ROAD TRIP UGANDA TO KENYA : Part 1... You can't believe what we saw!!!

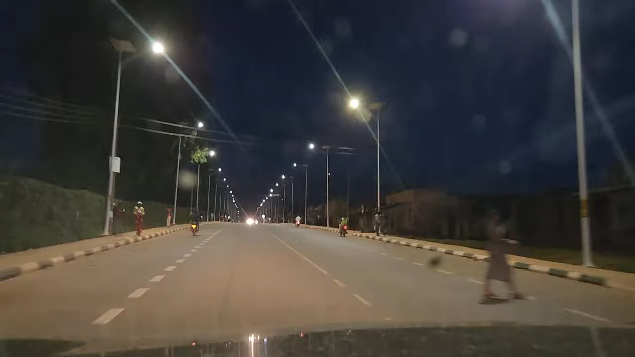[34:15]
This is nice. So guys, this road just came 2 years ago, 1 year ago. Those days, this whole place, okay, this road was okay, but beginning from somewhere was just all maram.
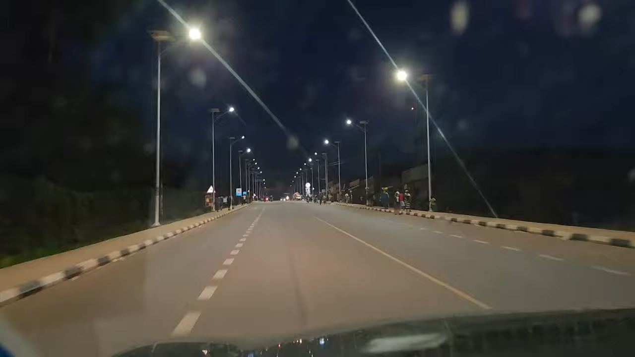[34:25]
Now we have a tarmac road here. With nice lights.